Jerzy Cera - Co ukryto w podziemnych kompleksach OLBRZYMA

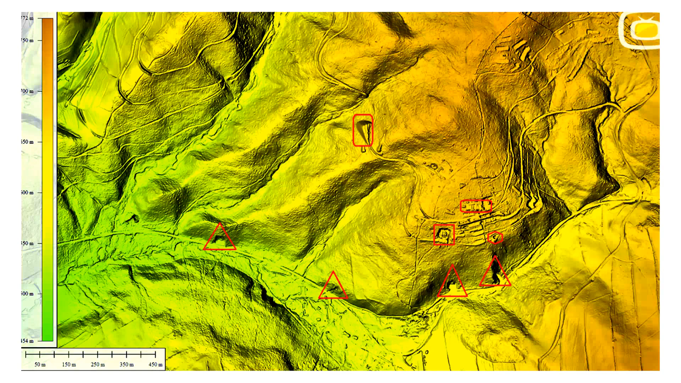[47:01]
Poczynając od prawej dolnej strony mamy wejście górne numer jeden, wejście drugie, w którym wchodzą turyści, sztolnia wodna po lewej stronie na tym zakolu, kamieniołom, u góry mamy siłownię, kasyno, szyb widoczny, ale również widać,